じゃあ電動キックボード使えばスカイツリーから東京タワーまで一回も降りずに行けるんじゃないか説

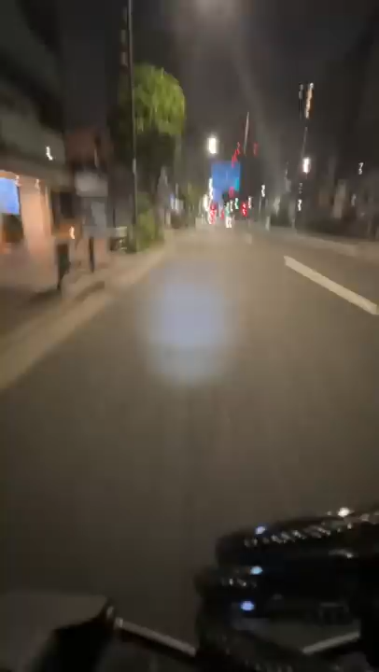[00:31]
でまあ走ってる感じはこんな感じで、原付ほど速くはないんですけど、チャリの延長やと考えると快適ですね。まあ一回も降りずにというのは一瞬で終わったんですけど、アクセル離すとエネルギー回収したりクルーズコントロールがついてたりして、機能もさすがセグウェイという感じですね。